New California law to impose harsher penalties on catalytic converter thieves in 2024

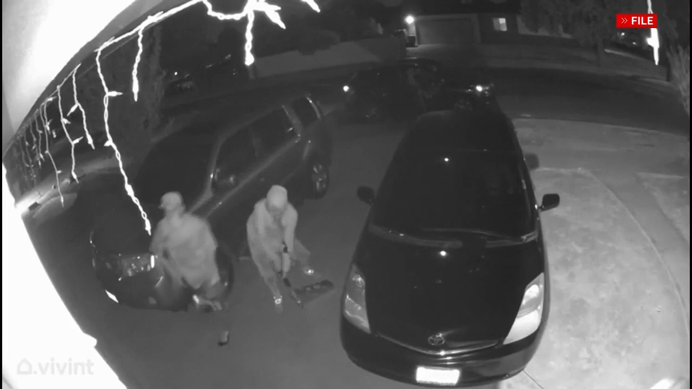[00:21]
Catalytic converters stolen all throughout the Central Valley. Too many victims.